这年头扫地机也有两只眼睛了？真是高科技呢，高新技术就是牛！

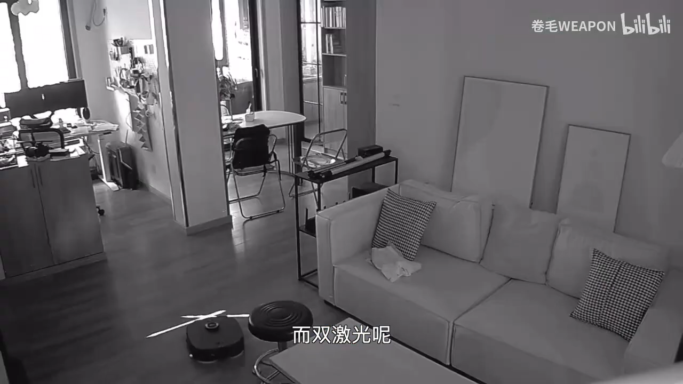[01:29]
双激光虽然它没有视觉但
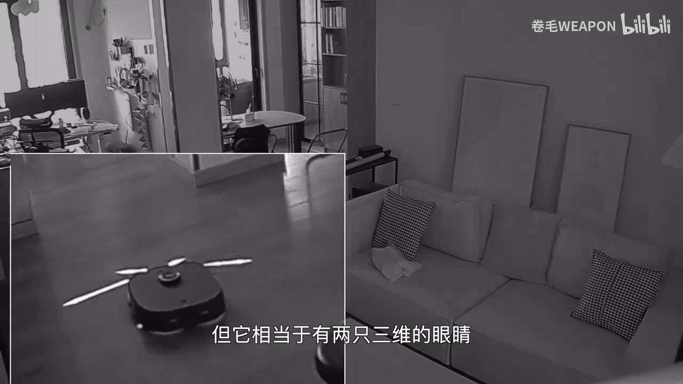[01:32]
它相当于有两只三维的眼睛可以非常准确地去分析出物体的轮廓还有方位